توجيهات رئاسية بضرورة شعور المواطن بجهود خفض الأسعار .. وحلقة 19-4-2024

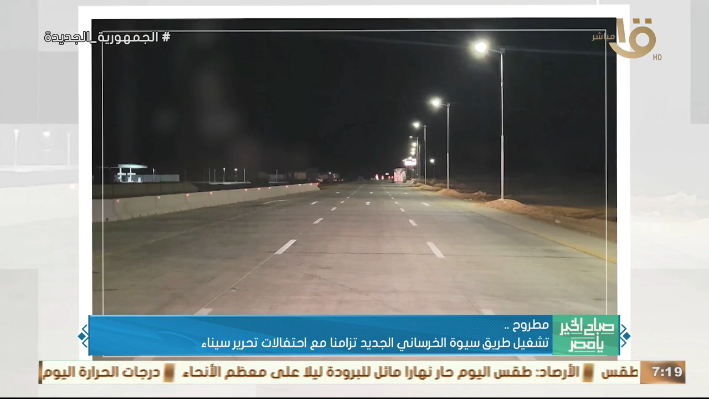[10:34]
بطول 50 كيلومتر في اتجاه سيوة مطروح، وده تزامناً مع الاحتفال بذكرى تحرير سيناء.